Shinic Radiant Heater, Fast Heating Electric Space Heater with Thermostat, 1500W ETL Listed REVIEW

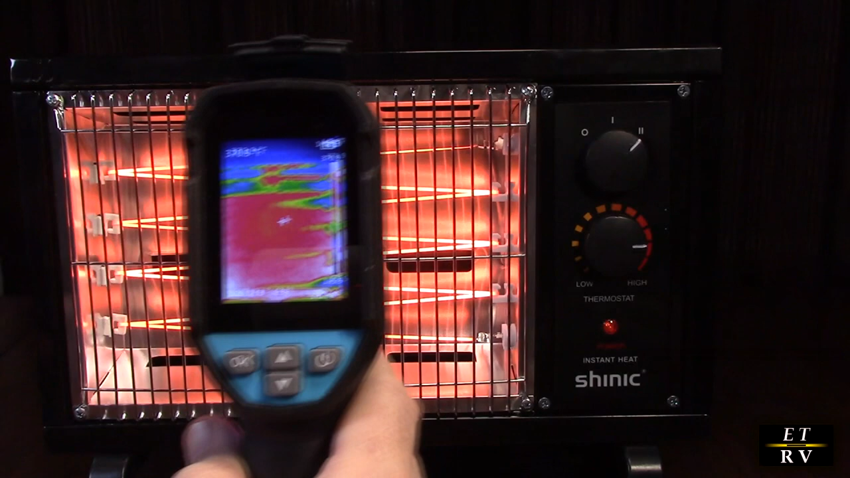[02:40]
and there you can see all the red from that thing spewing out massive amounts of heat and of course the room is cool behind it and it's generating
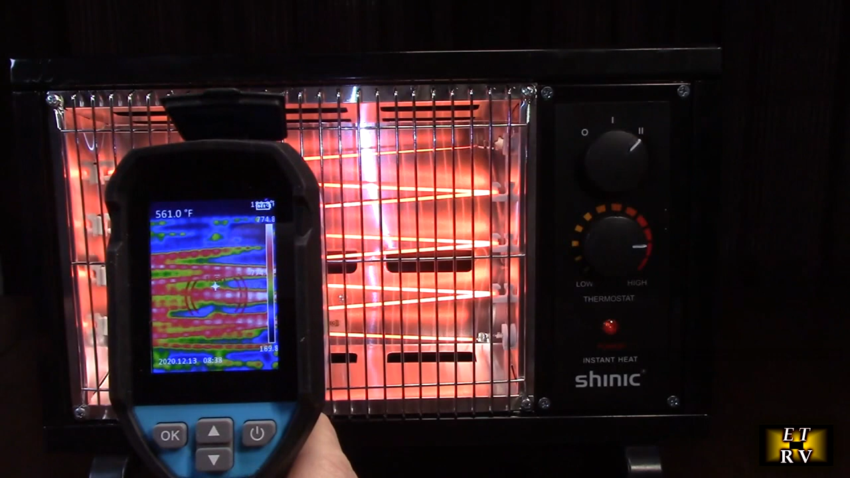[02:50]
On screen: spot 561.0°F
heat really really nice and now you have your thermostat control so you can turn this to the left and